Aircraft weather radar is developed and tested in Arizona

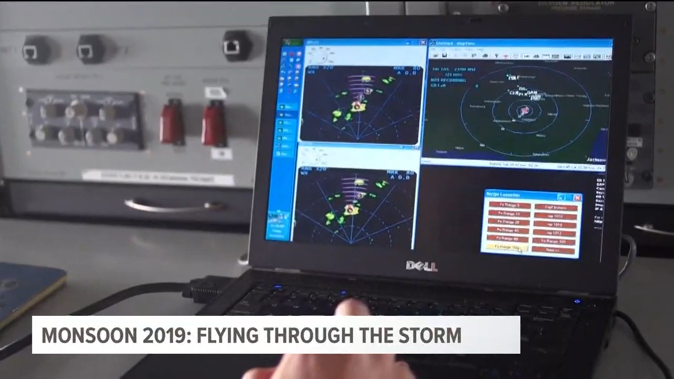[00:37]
And so we build this three-dimensional picture of what the weather looks like. So you'll see as we approach a storm,
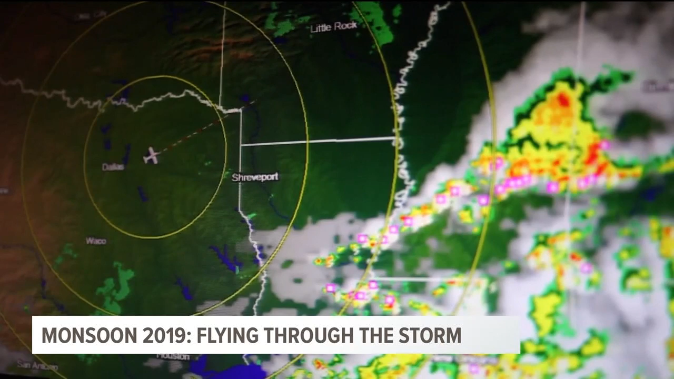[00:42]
as it's detecting that storm and how it kind of gets refined as you get a little closer, we can see that out to about 80 miles in our system. We can start then to analyze that data for other hazards like turbulence,
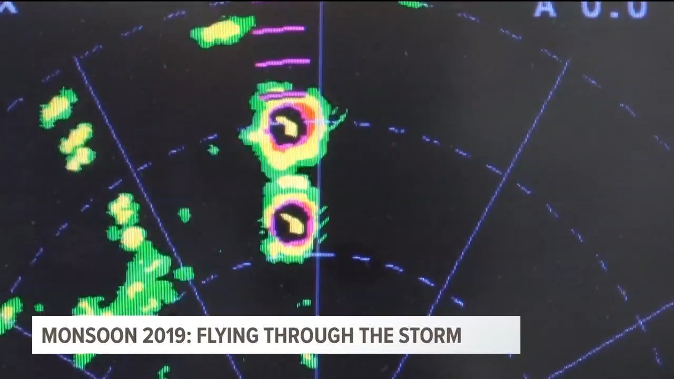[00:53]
or we can analyze that data maybe for ice-pistol icing, other hazards to aircraft. What types of storms do you fly this aircraft into?
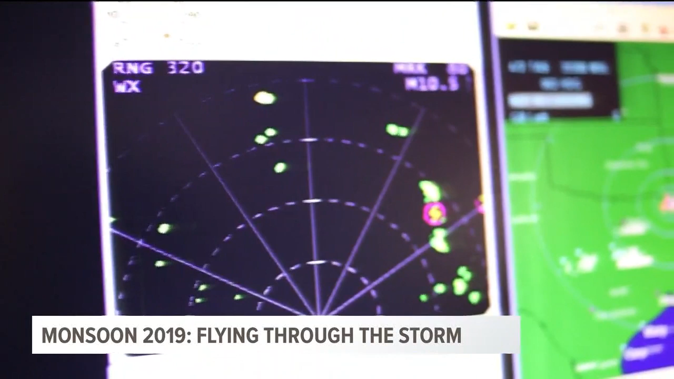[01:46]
And those are icons that will show up on the screen. When you're flying the aircraft and you're flying into one of these storms, what does it look like from your perspective? Do you see, you know, the lightning all around you?